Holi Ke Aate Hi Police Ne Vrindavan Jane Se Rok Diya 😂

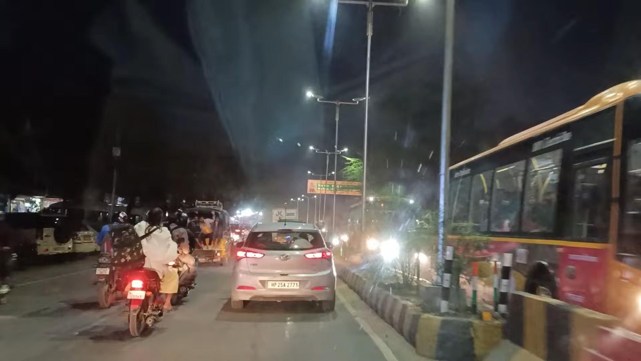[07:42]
सब्सक्राइब अन्धावन से पापस जाने वाली रोड़ पर मैं हूं देखो यह खाली है और आने
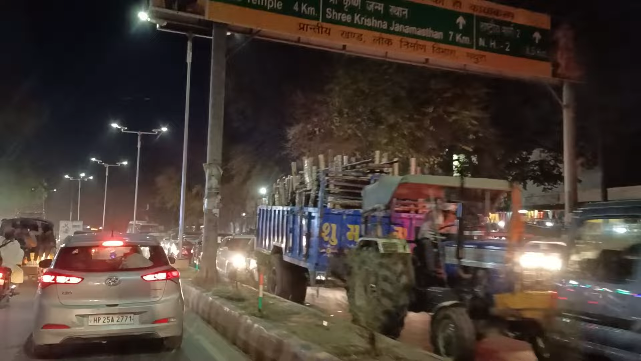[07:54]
वाली रोड़ का हल देखो और बैरियल से लेके यह पागल वाबा मंदर आ गया इससे भी आगे तक जाम हो रहे है